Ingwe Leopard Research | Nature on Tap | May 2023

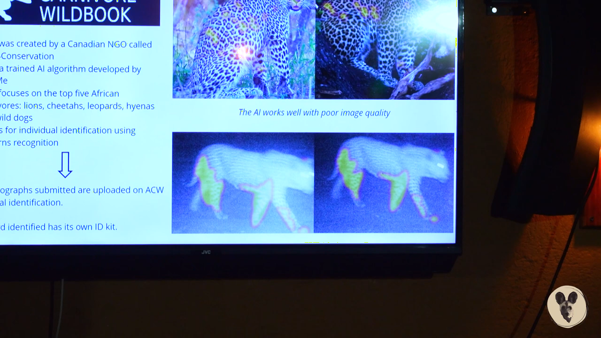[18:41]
But the AI was strong enough to be able to detect that actually these are the same individuals.